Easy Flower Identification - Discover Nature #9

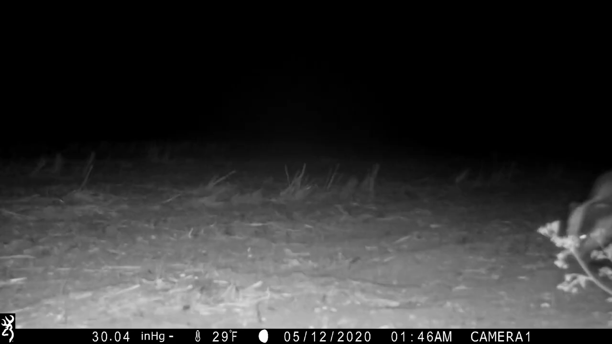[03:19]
Well, now they've got footage of a badger.
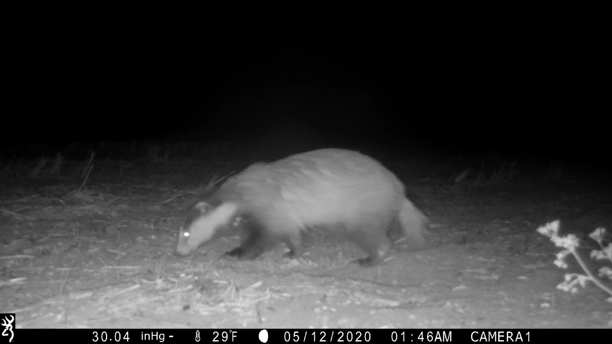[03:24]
Including this very brief clip of a badger wiping its bottom on a stick.
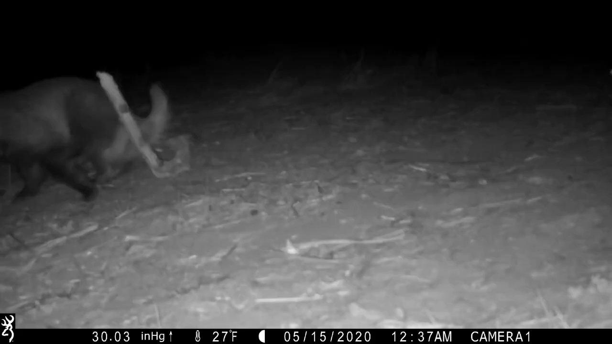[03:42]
Now what I think it's doing here is scent marking. It's got a gland towards the end, a musk gland.
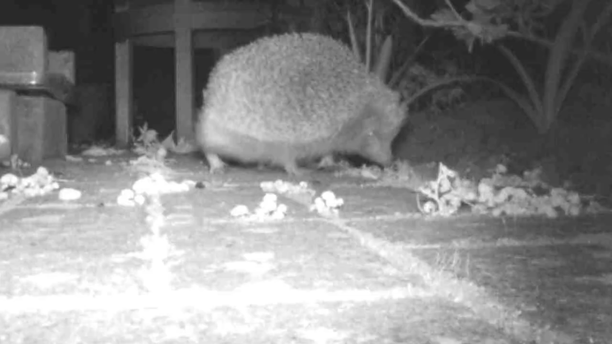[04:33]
who's managed to capture these photographs of a hedgehog that's coming into her garden, and potentially using her hedgehog box as well, so could be a permanent resident, which is excellent news.